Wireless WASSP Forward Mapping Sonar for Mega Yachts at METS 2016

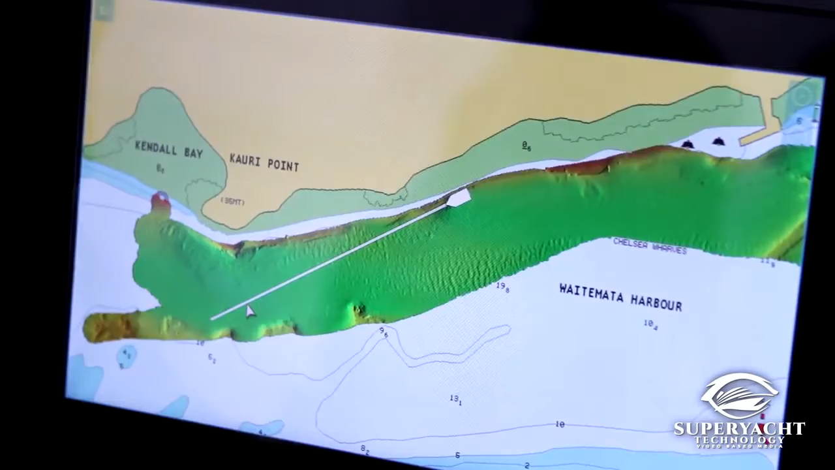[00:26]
So it's a it's a mapping system that allows to find and project details of the seafloor where information is not available or where basically where you want to have more detail.
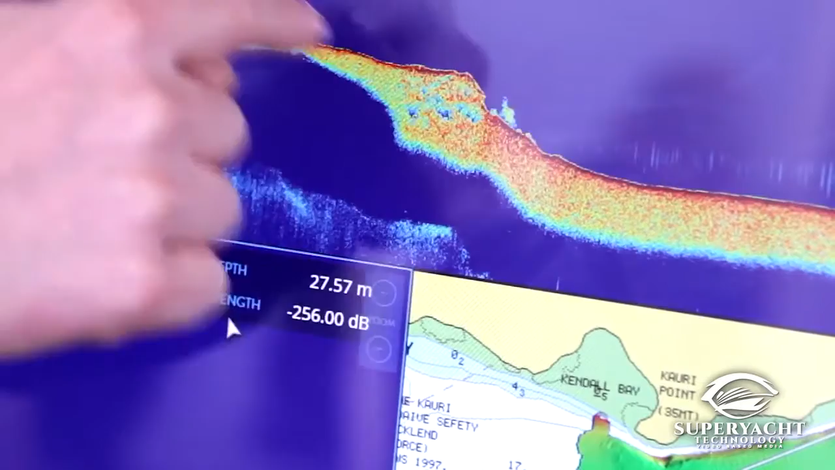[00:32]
The the system is very quickly is basically based
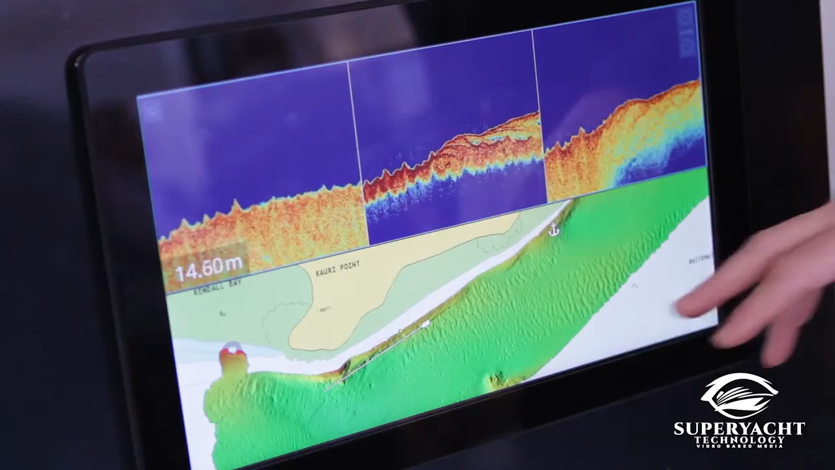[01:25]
On screen: depth 14.60 m
So with that we basically are able to make a very very detailed map of the seafloor like we're seeing here.
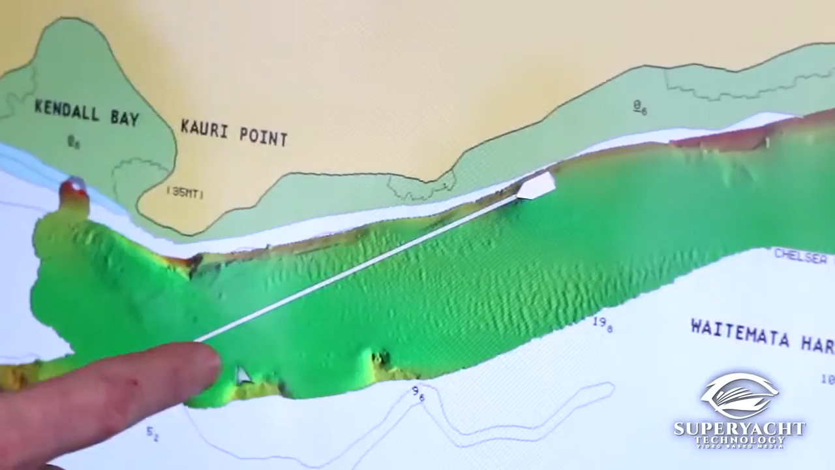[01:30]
So what we're seeing here on the picture is a background
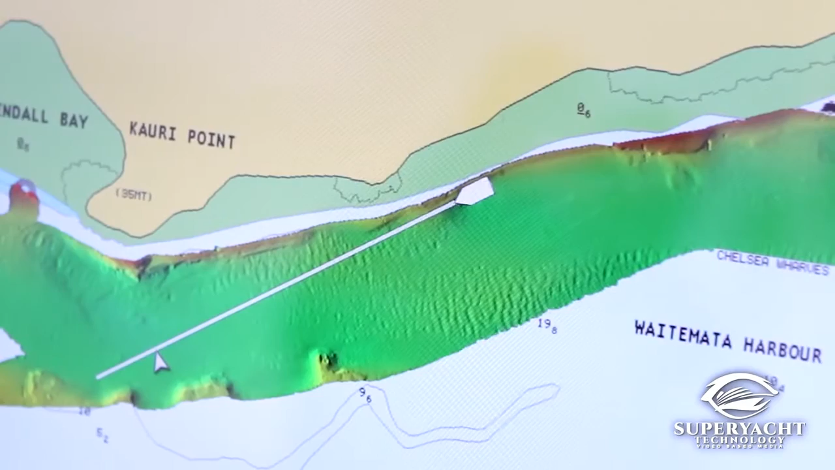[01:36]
electronic chart which on which we basically have superimposed
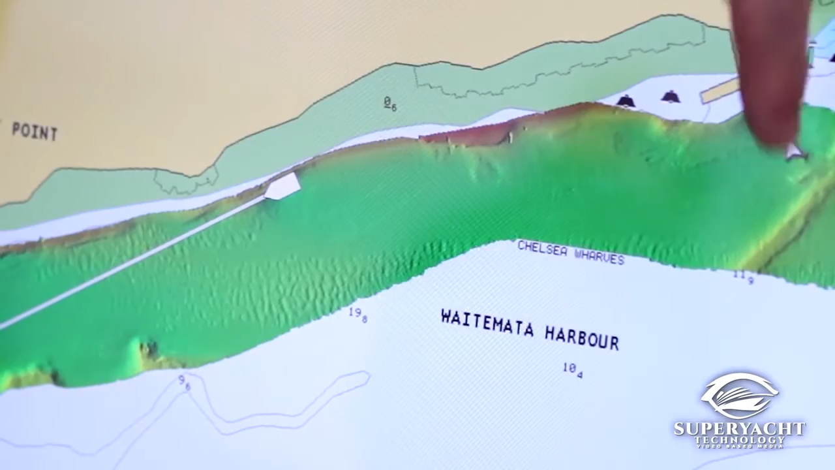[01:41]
a very detailed picture of what's happening at the seafloor.
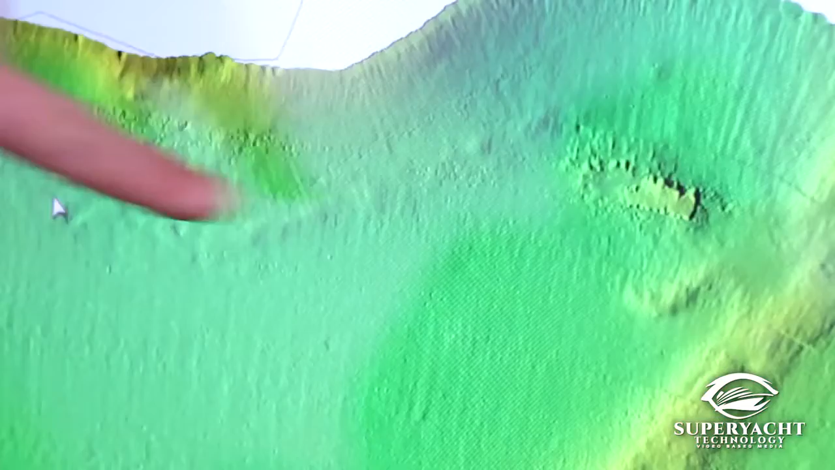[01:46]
So we can see things like racks we can see things like rocks all kinds of information which is very important for navigation.
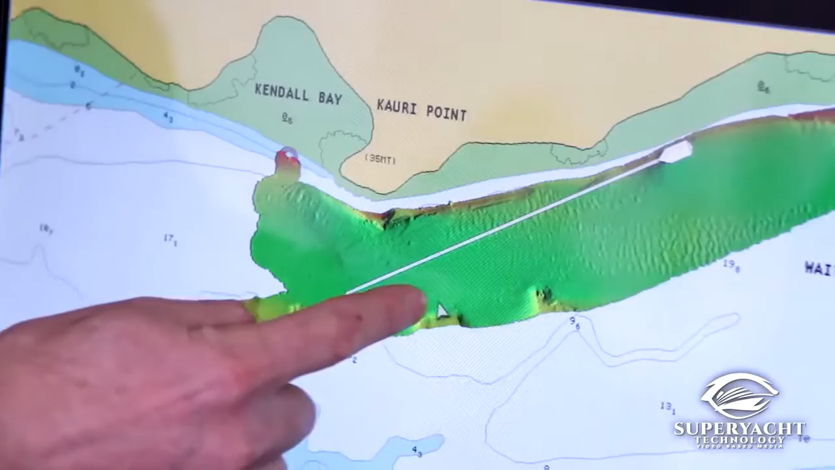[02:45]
So the picture we're looking at here is is basically the mapping very very high detail so I can actually zoom into this detail here and
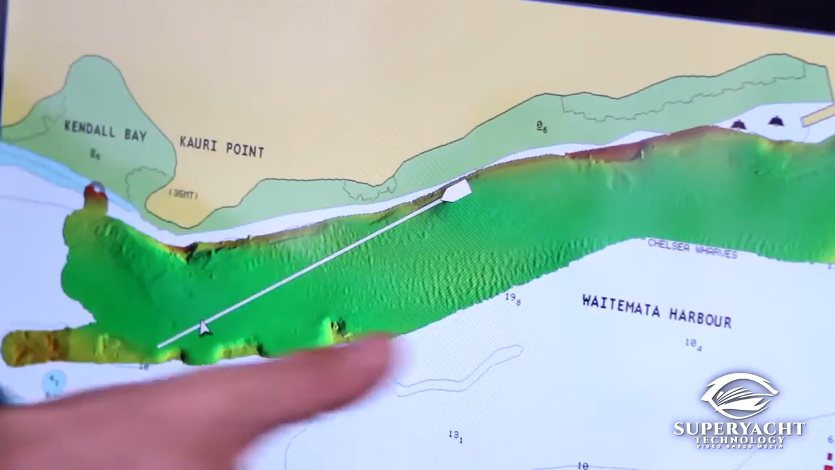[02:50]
you can see the detail showing up
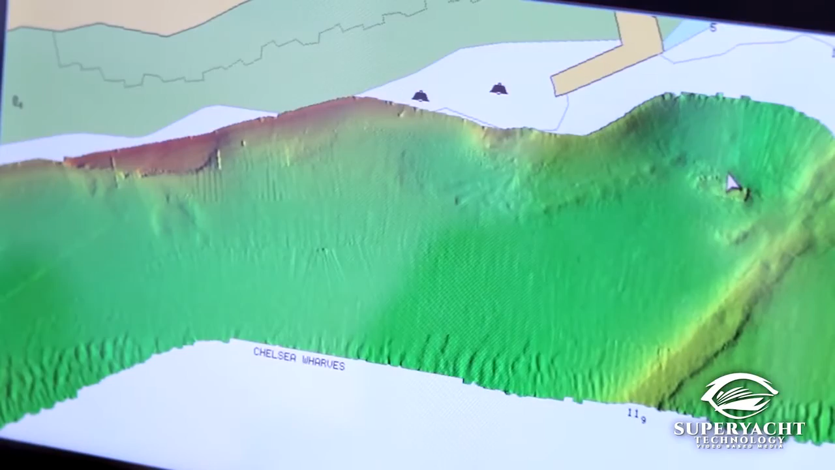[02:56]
that is this is basically being mapped with the system in three passes because we use such
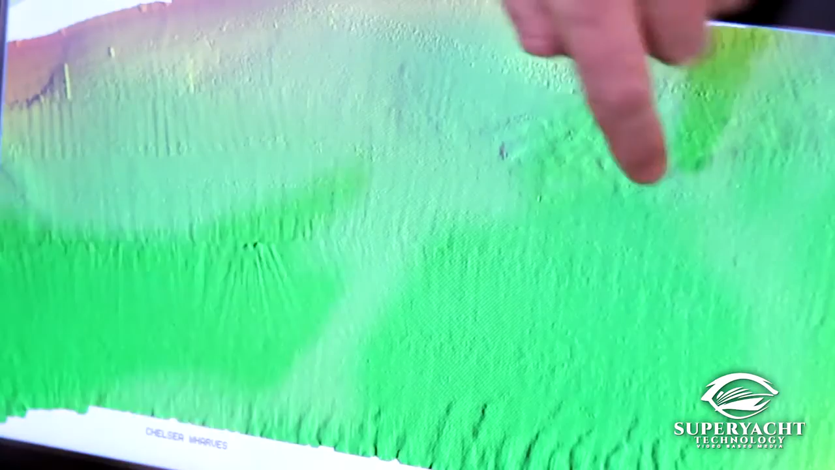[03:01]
a wide angle you only need three passes to get a detailed picture like this.
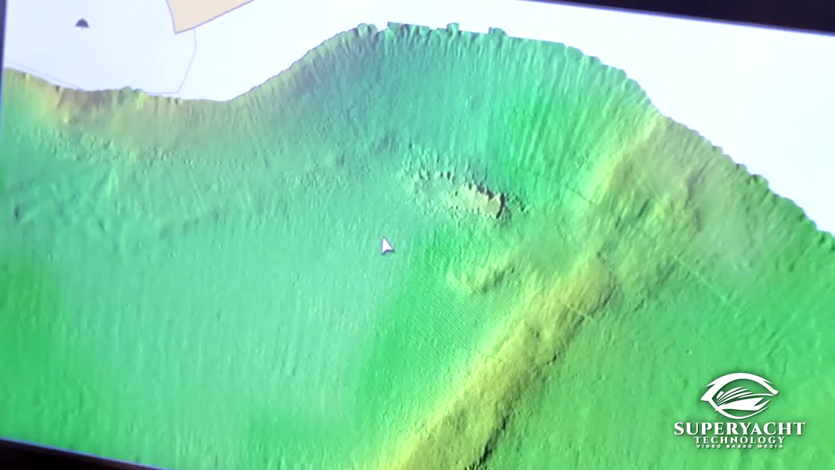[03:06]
The nice thing about the whole system is because we're using GPS for positioning and all these
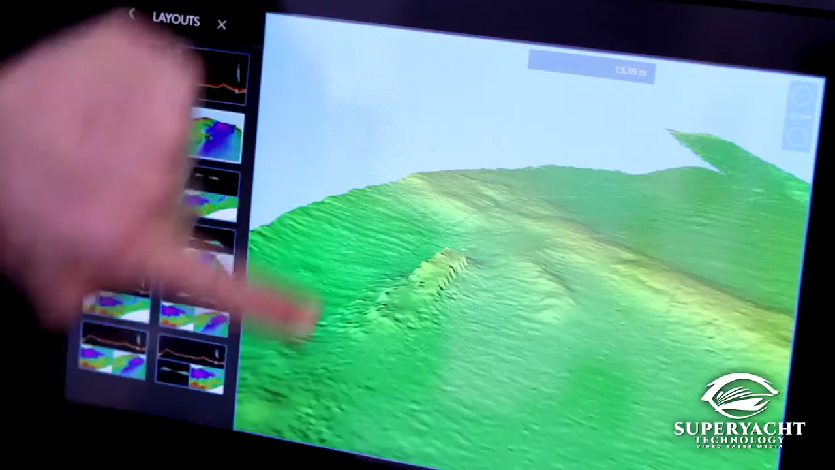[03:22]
presentation which basically shows us and gives us an image like this. So you can see very very high detail seafloor
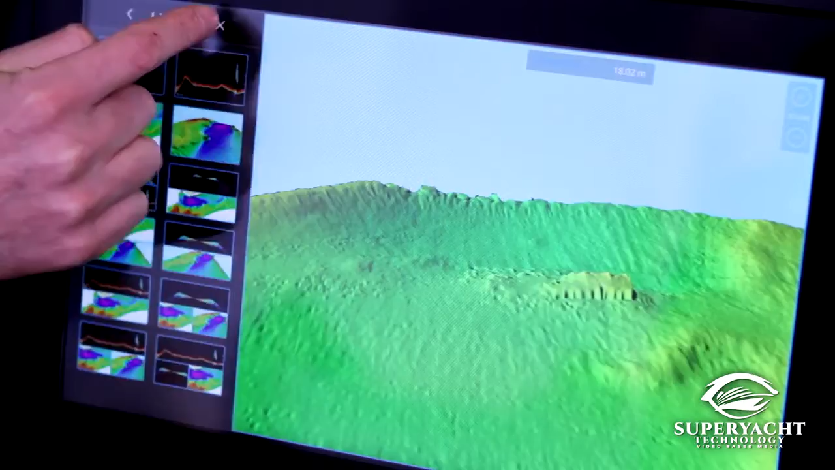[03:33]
information and this can be used for you know for navigational purposes but it can also be used for for example if the if the owner of the yacht or the guests are
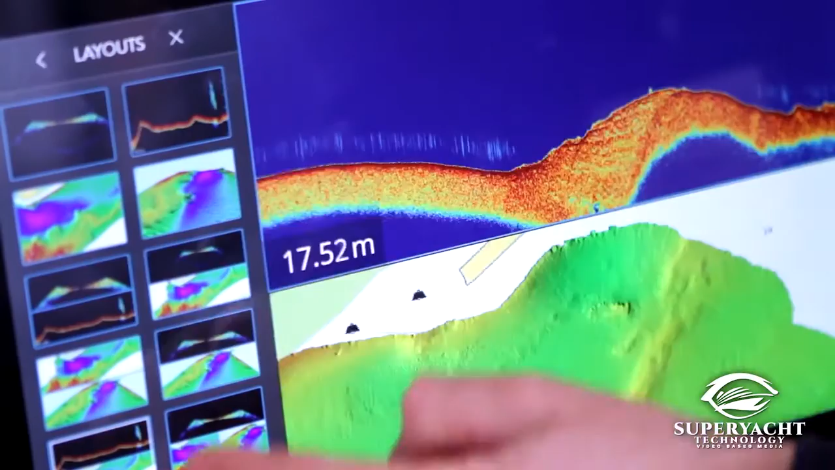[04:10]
On screen: depth 17.52 m
where the the fishermen basically maps the sea floor and at the same time can can visualize the fish